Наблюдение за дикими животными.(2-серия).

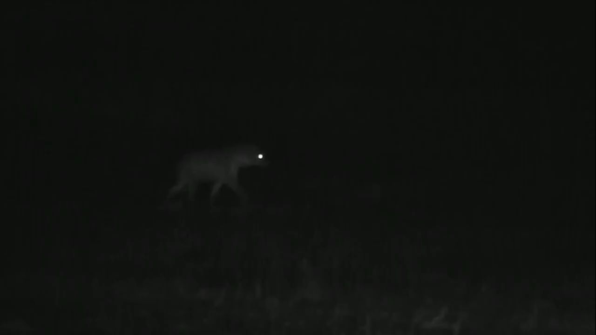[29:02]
Над Марой воцарилась тьма. Мне удалось разглядеть только одну гиену. Она бродит в опасной близости от льва, но зато в зоне досягаемости инфракрасного света.
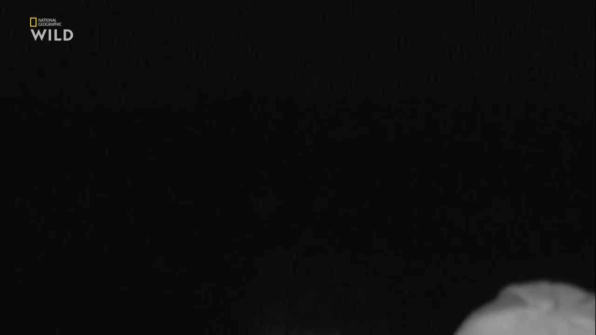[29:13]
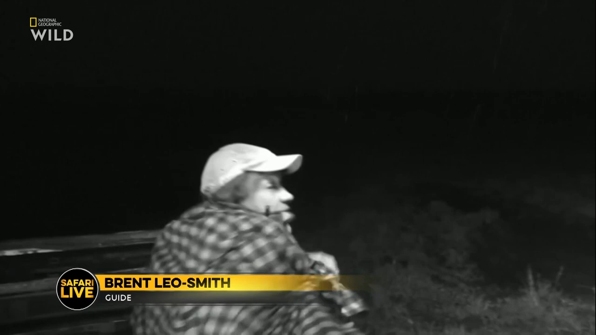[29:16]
Мы, разумеется, сидим в темноте и используем инфракрасный свет, чтобы не потревожить животных.
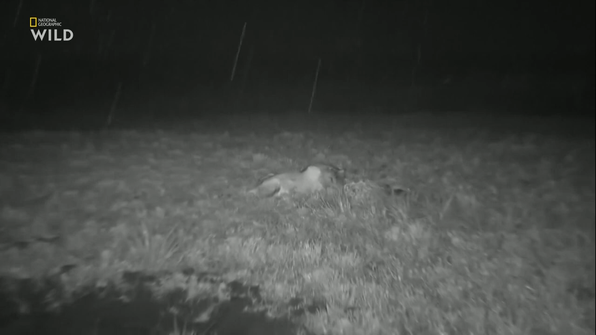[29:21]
Лев выглядит абсолютно спокойным. Вокруг как минимум 5 гиен. Я вижу только одну. Она где-то в 100 метрах.
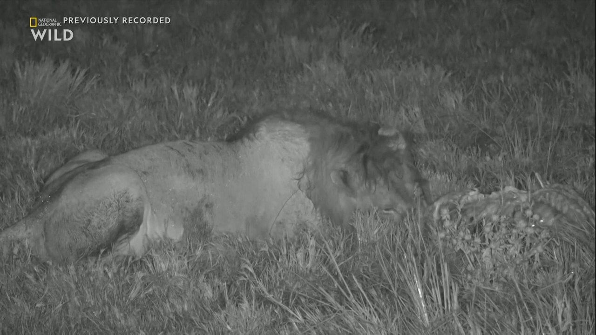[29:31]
По мере того, как будет светлеть или появится больше гиен, они начнут издавать это жуткое хихиканье, осмелеют и попробуют украсть оставшийся кусочек зебры. Члены клана «Веселые зебры» известны как неподражаемые охотники на буйволов.
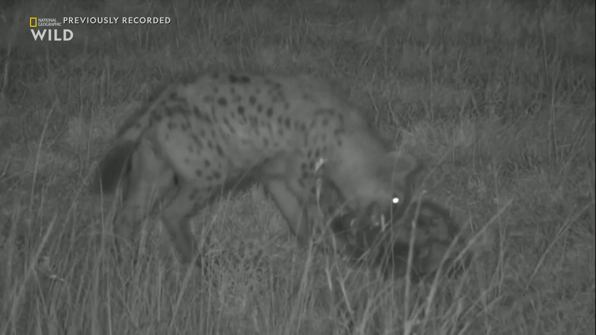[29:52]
Но на этой неделе все внимание достается северному клану. Однако клан «Зебры» поступил умно, держась подальше от того стада буйволов. Они были очень опасны. Мы с Брентом наблюдали за кланом «Веселые зебры» еще до прибытия мигрирующих животных. Напомню, на прошлой неделе мы видели, как гиены северного клана, рискуя своими жизнями, пытались поймать маленького бегемота. На этой неделе мы с ними в прямом эфире в заповеднике Масаи Мара.
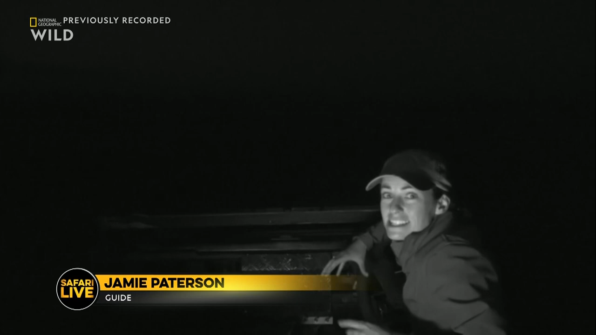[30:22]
Жду не дождусь, чтобы показать вам этих гиен. Я провела с ними 4 месяца, и теперь мы можем познакомить вас с ними в прямом эфире. У нас для вас столько сюрпризов.
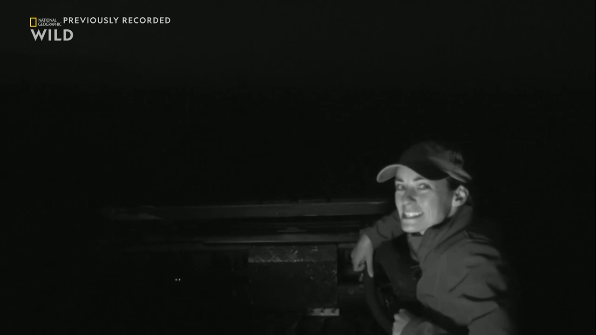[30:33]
Итак, рискуя своей жизнью из-за буйвола или...
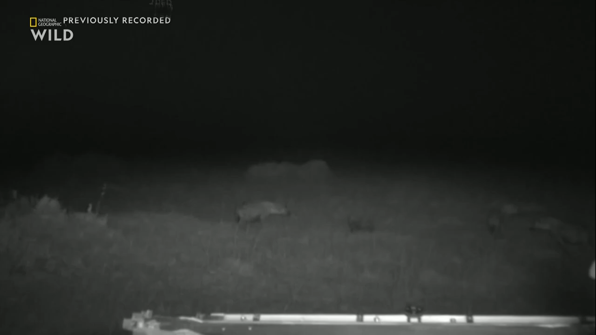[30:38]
Они разбежались кто куда. Я пригнусь, чтобы вам было видно. Они носятся повсюду. По утрам до восхода солнца они очень активны. Любят поиграть. Идеальное время. Как я уже говорила, на прошлой неделе они рисковали жизнью, охотясь на бегемота. На этой неделе все иначе. Впечатлительным зрителям лучше не смотреть то, что мы собираемся показать. Великая миграция добралась до Кении. События разворачиваются на берегах реки Мара. Северный клан ждет своего часа.
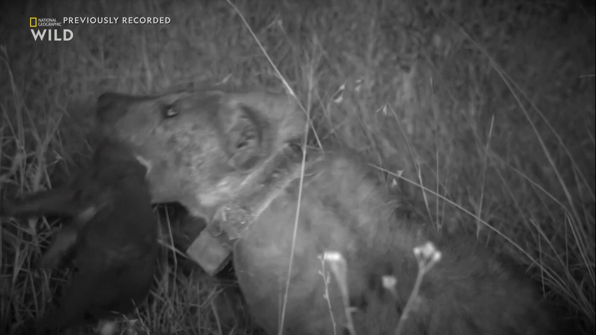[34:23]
Крошечный, новорожденный детеныш. Все еще слаб и беспомощен.